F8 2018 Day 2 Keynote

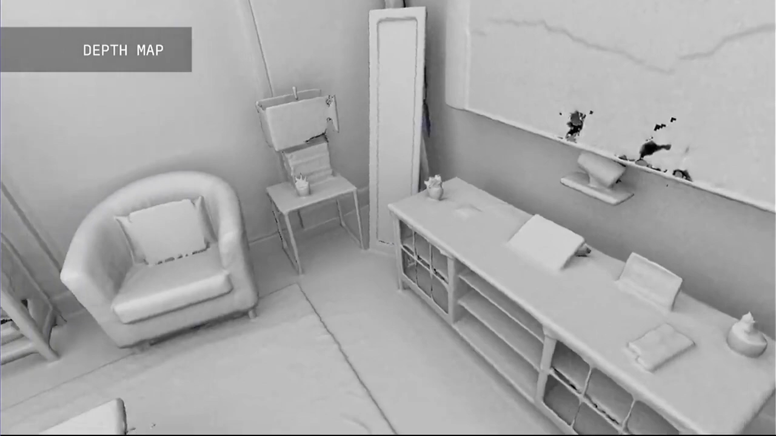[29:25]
And what's particularly impressive about this work is if you look right here we're able to get the reflections in the mirrors.